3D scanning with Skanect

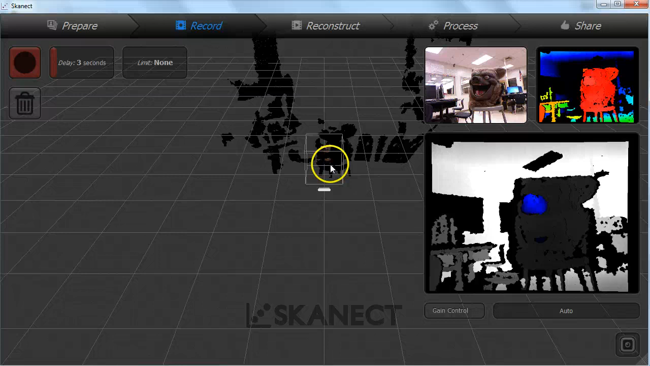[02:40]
Use the 3 mouse buttons to orbit, pan and zoom your view. What you need to make sure is that your object will fit inside the bounding box.
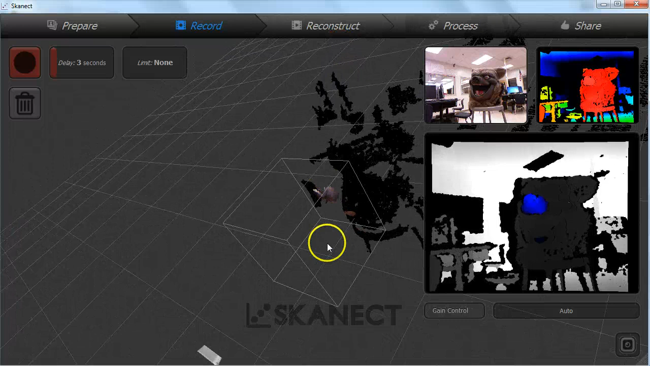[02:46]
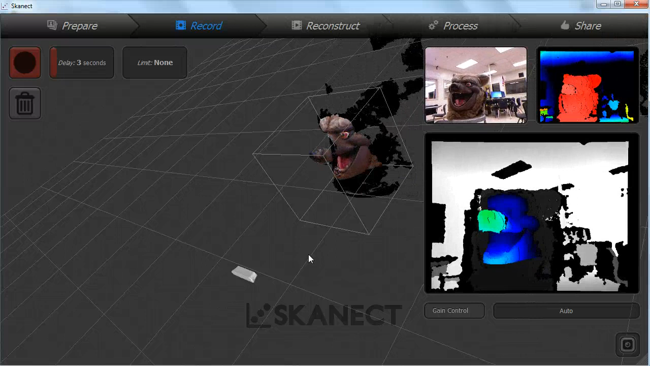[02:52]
Position the Kinect so that no part of your object would extend beyond the box.
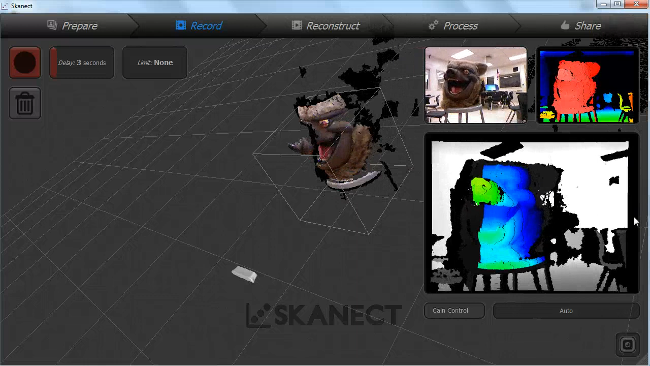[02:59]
The Kinect needs to be in that position when the scan starts. After that you can start to move around the object. If you need a bigger bounding box go back to the prepare tab and change your size.
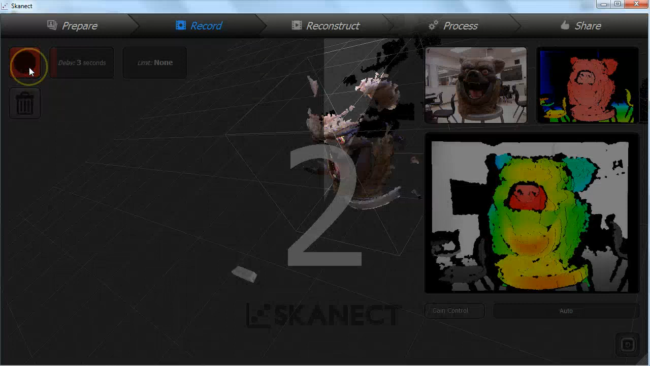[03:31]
Once you start scanning keep your subject in the frame by looking at the preview. The Kinect cannot detect objects closer than about 40 cm so try and keep some distance.
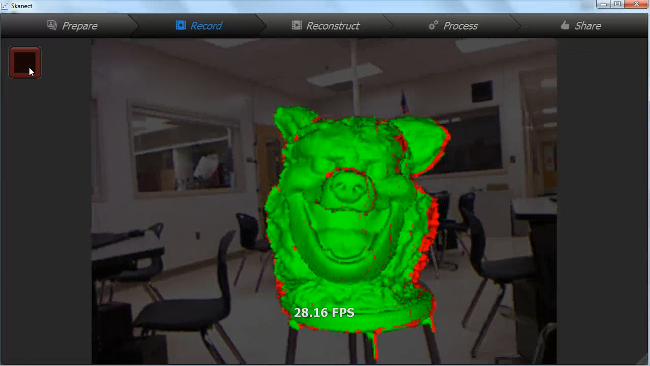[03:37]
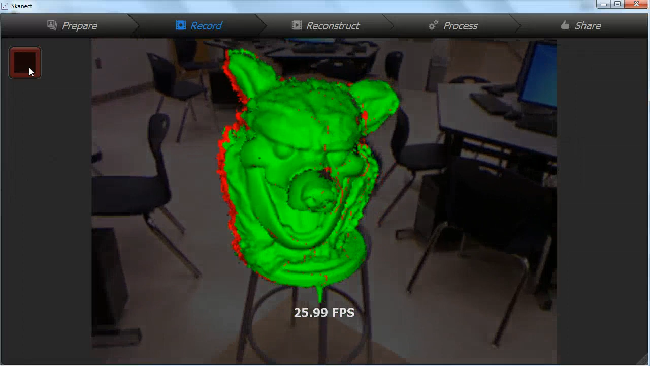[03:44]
If you move too fast or don't have enough of the object in the frame you will lose tracking.
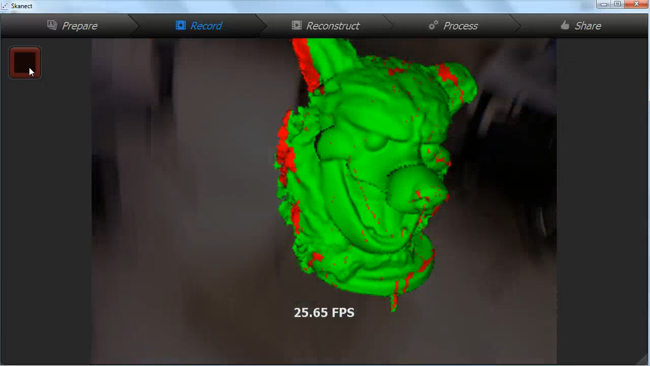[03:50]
If you can't move back to the exact same position and angle stop the scan,
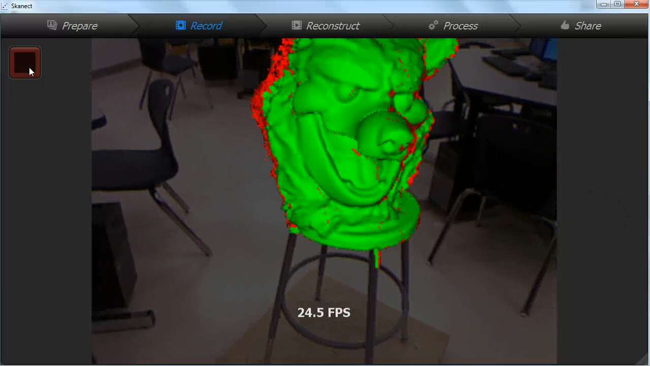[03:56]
click the trash can to delete what you have recorded and start again.
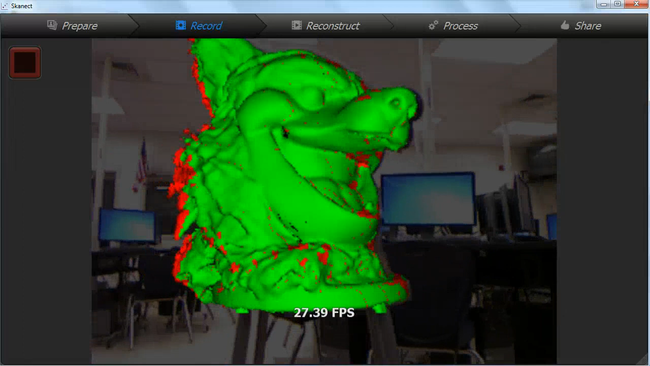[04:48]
You can move around your object or use a turntable to rotate your subject. But keep in mind that if the object moves relative to itself
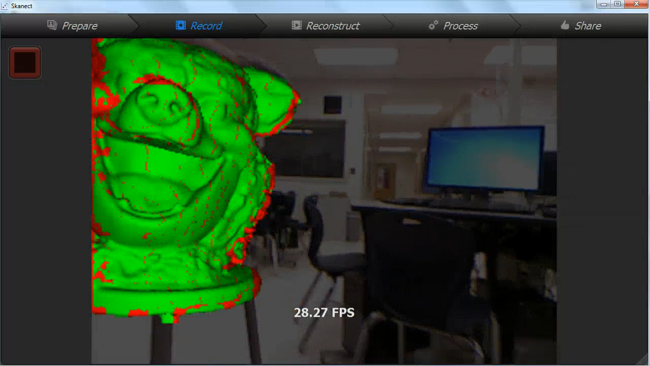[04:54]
during the scan you will get some double images and rough seams in the scan.
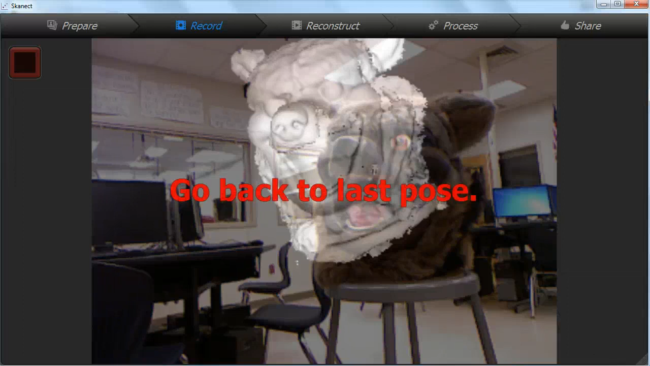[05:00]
Press stop when you have turned the whole object green. Wait for the computer to process the scanned images and depth data.
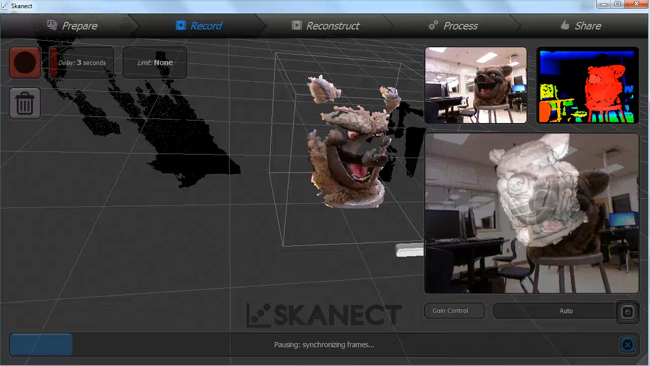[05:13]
It will construct a final mesh. You can try and use the built in processing tools to clean up
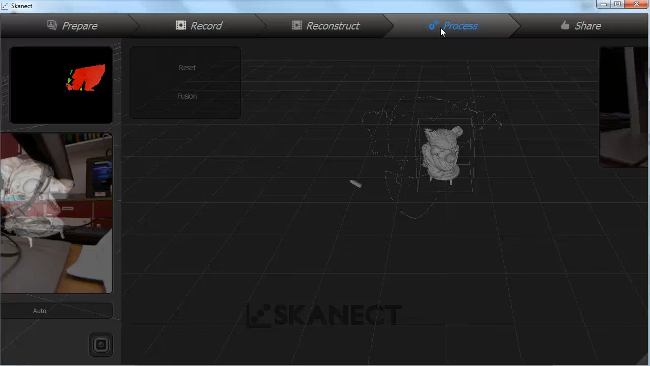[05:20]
and finish the scan but I find I get more detail and better results by just exporting the raw scan and cleaning it myself in mesh mixer.